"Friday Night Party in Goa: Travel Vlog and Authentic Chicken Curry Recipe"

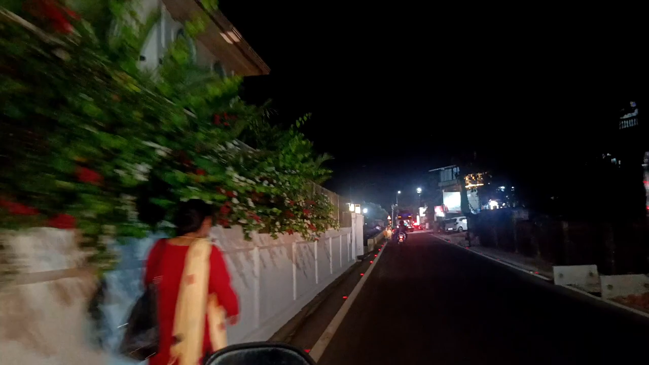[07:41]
दीदी का दुकान ना? हाँ दीदी का दुकान, वो सामने वाला दुकान। अभी ये आ गया फेरी कोट,
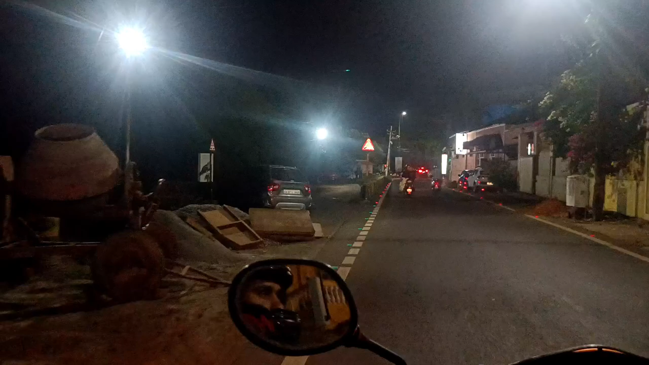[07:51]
इधर से फेरी आता है, बोर्ड आता है फ्री में, इस तरफ से उस तरफ पिकअप एंड ड्रॉप करता है।
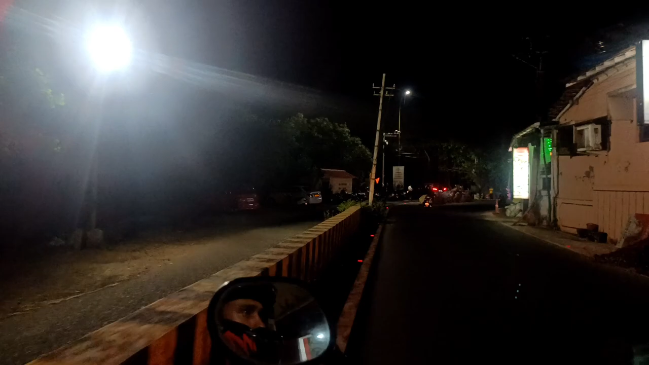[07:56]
बहुत सारा टूरिस्ट आता है घूमने के लिए,
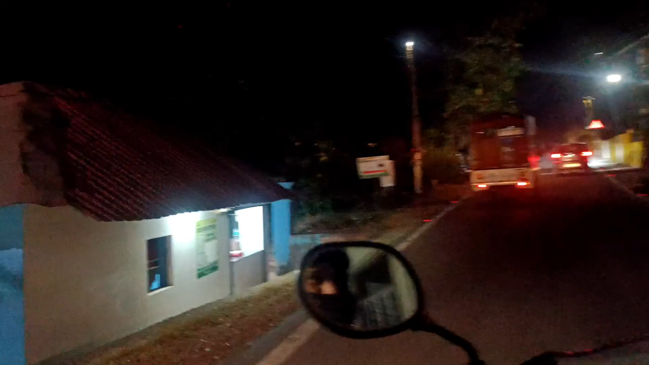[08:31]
इधर भी चिकन शॉप है रे, इधर से भी ले सकते थे चिकन मटन।
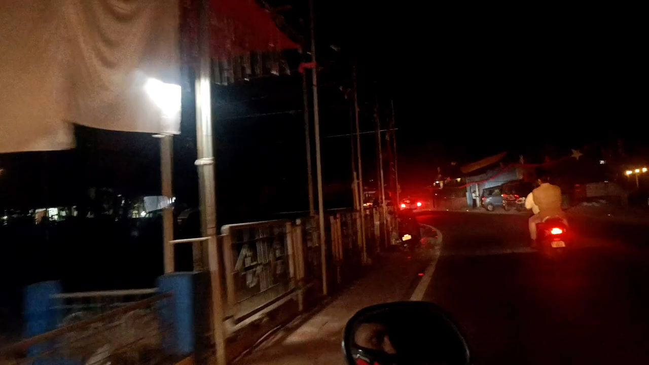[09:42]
यहाँ पे लाइटिंग का जरूरत है सामने।
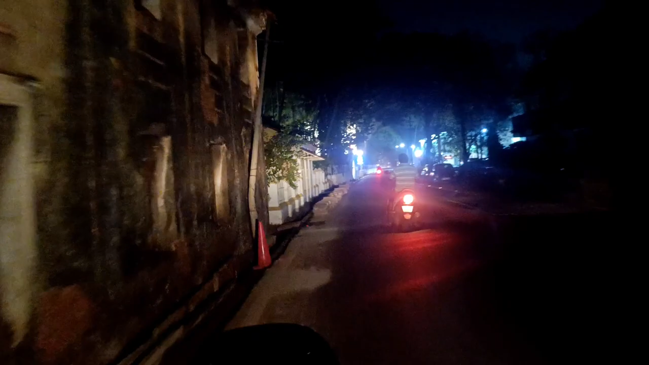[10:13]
ओहो बादार, हाँ देख रहा है हम लोग आते ही लाइट चल गया, फिर से बंद हो गया।